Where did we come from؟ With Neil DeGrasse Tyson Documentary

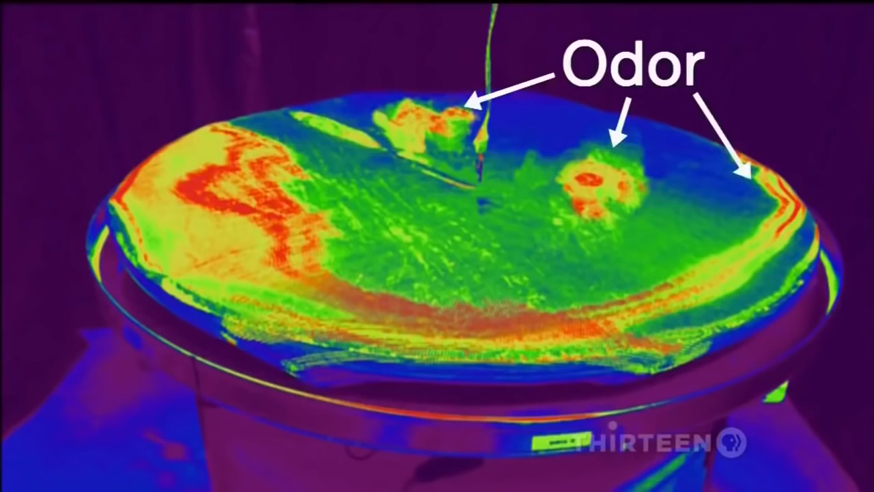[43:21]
By constantly rotating the floor, Andre had taken away all the clues for finding the shock zone.
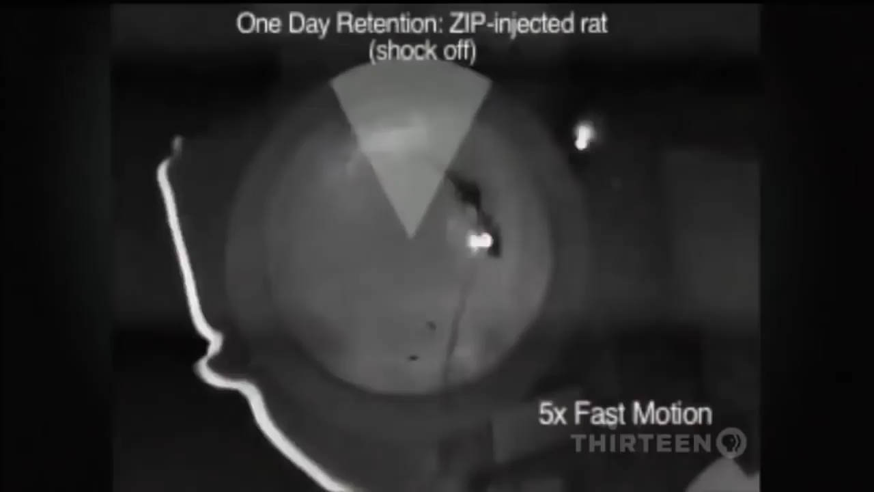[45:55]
But once we injected the inhibitor, you could see that the rats went everywhere and the scribble just went all over the arena, like when the animals put there for the first time.